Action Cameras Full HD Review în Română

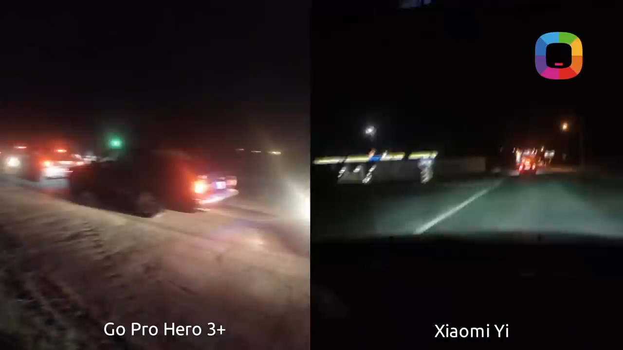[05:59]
Surprinzător sau nu, dar Xiaomi s-a descurcat destul de bine pentru un mediu cu aproape zero lumină. Și pot spune că nu o face mai rău ca un GoPro. Desigur, compararea acestor 3 camere nu prea are sens. GoPro-ul, așa cum spune și denumire, este într-adevăr un profesionist în acest domeniu și își face treaba bine în orice condiție.